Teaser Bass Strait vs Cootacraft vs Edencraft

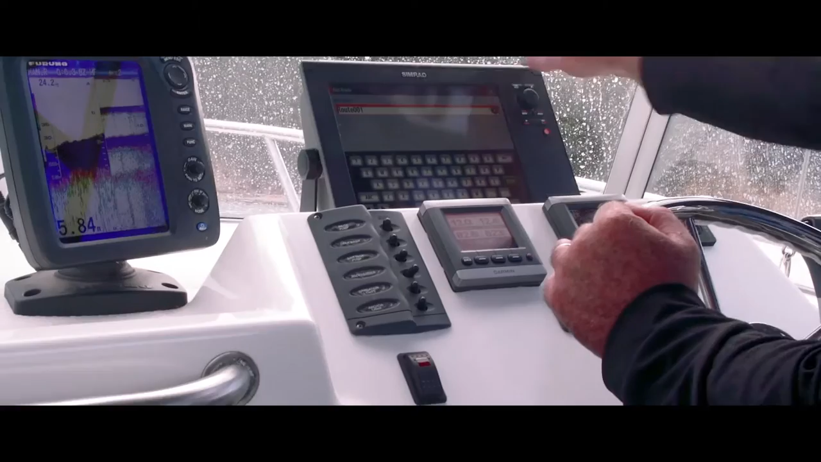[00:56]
The Simrad plotter and sound are set up in there.